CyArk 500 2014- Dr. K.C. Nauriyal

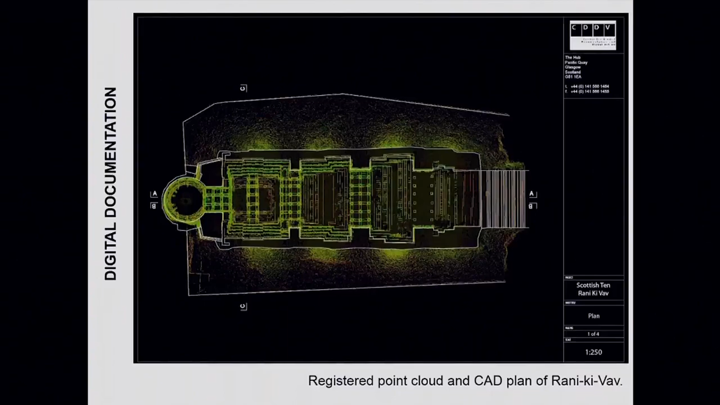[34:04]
cloud and cad plan of rani kiva
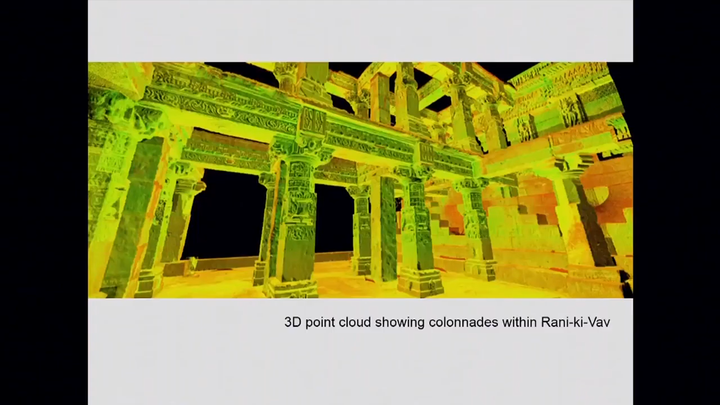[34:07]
this is the 3d point cloud showing colonists within uh within the rani kiva and this challenging this is a
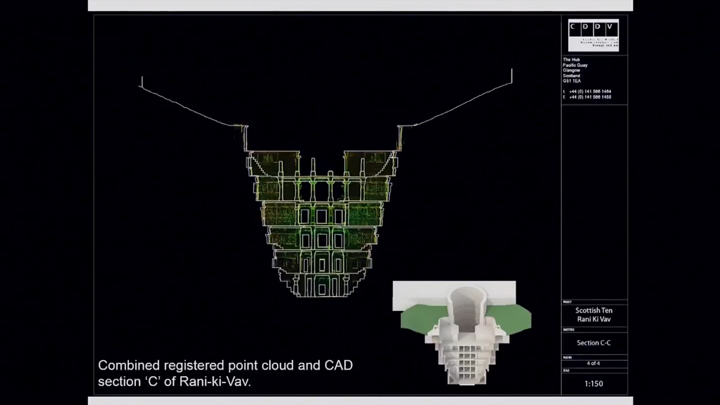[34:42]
the combined registered point cloud and cad section this is unwrapped 3d model of well shaped of rani kivao